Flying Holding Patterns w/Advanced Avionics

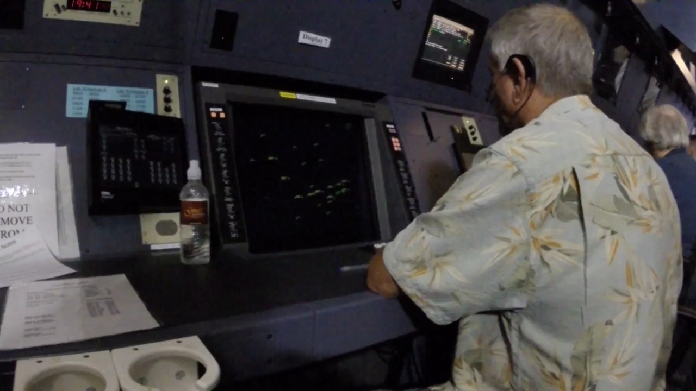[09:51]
The minimum victoring altitude in your area is 6,800. You appear to be well east of the holding pattern.